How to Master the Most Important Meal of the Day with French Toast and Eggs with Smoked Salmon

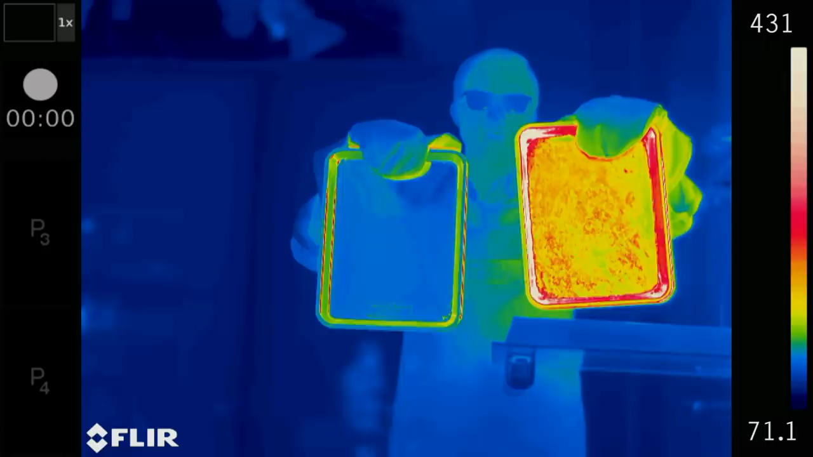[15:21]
The dull sheet here registers a little over 400 degrees, while the shiny one is just 350 degrees. You can see this clearly on the thermal camera.